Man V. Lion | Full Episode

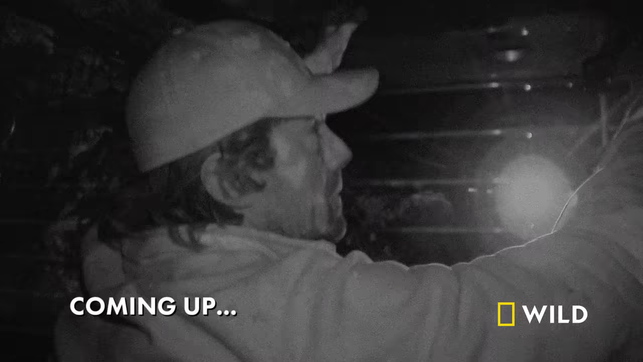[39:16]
Coming up, the box is tough, but will it stay in one piece? Pushing on it.
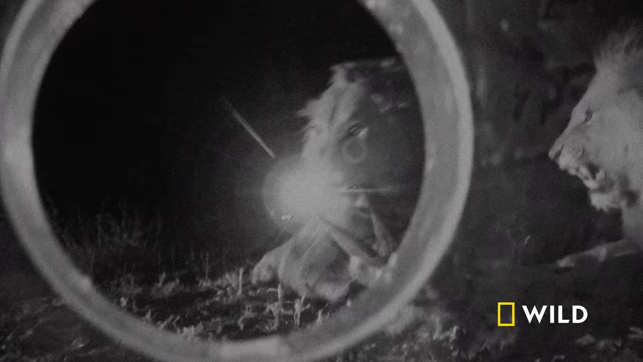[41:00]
interesting. Okay, lay over. I'm covered. Clipped. Normally, the dominant male, Bigandada, would be the first to eat.